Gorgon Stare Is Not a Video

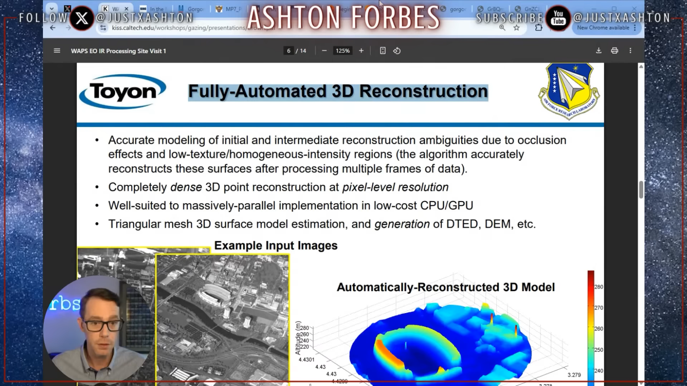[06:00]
3d from two-dimensional images so this is how the video we're looking at is probably literally was 3d stereoscopic but